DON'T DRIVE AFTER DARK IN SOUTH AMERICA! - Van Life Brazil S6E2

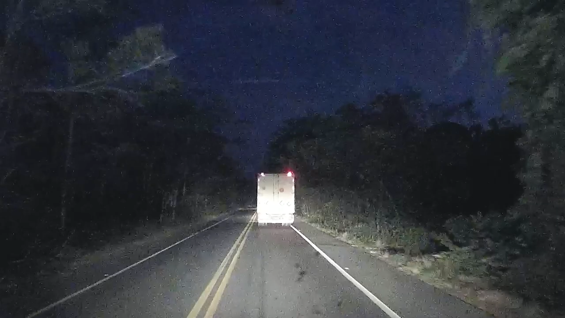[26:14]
The jungle. The jungles of Brazil. It's dark. How are you doing Snow? Well. We don't drive at night. And we have this protective tent on our windows. That's kind of like a glass break deterrent. And it makes it hard to see at night. So. I am hanging my head out the window. Yeah.